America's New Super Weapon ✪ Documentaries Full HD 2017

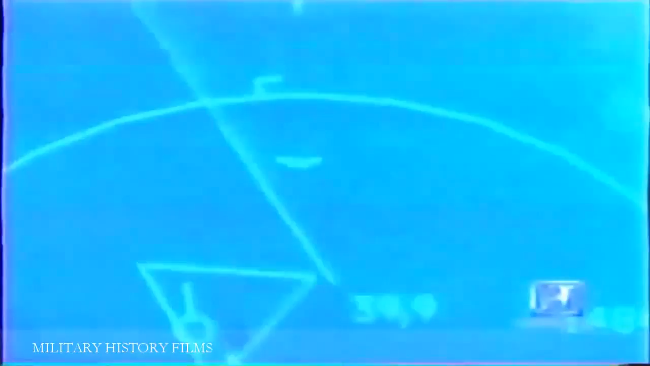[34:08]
I think really where the Raptor gets its amazing capability is the fusion of all of the different sensors on the aircraft.
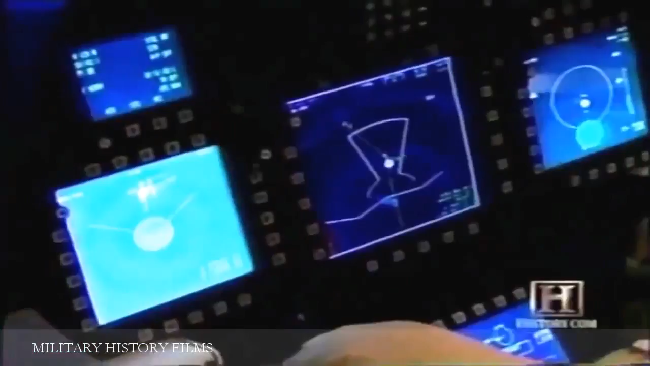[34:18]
You have a tactical scope that combines the information of all the other sensors on the aircraft into one display for the pilot.
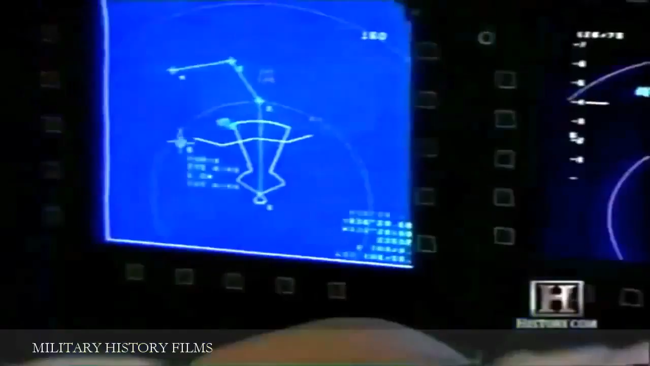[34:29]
Information is power, and the way this airplane displays information to you, it gives you knowledge of the battle space.